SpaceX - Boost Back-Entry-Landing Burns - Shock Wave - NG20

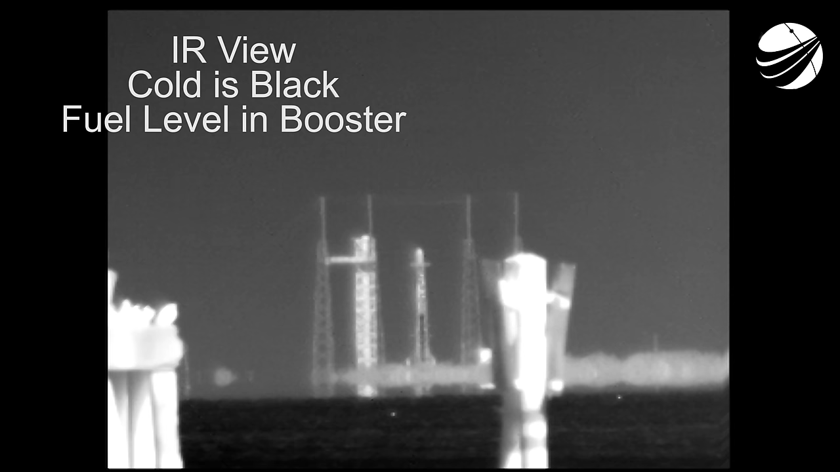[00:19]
Here's the call. Falcon 9 in startup. Cygnus now transitioning to internal power.